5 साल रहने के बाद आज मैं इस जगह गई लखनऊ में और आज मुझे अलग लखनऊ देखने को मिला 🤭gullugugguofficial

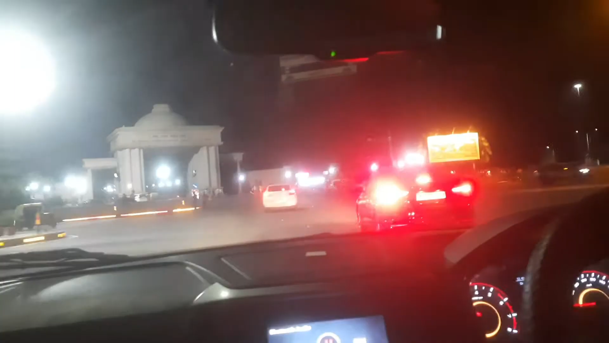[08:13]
चलेंगे क्या चलने चलतो रहे है यह यह दो आए हुए है यह पर यह पर पार्क है क्यामरा में तो आहीं नहीं रहा है वाइट आ जा रहा है
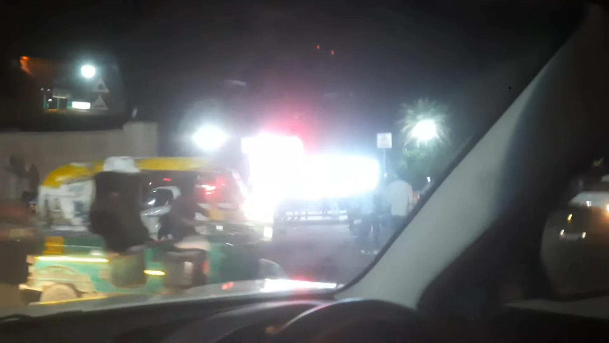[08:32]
पूरा नहीं आयाई गाए ईसे निमे आया था सब आया पर उल्टा आ रहा है न मेरा